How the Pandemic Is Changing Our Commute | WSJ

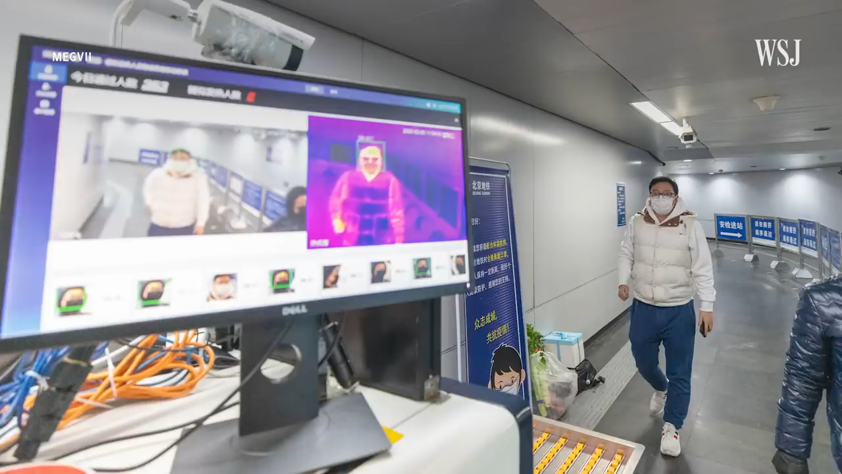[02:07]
Some Beijing subway stations are using a temperature screening system to check for potential fevers, while also using mobile reservations to try and manage the flow of people.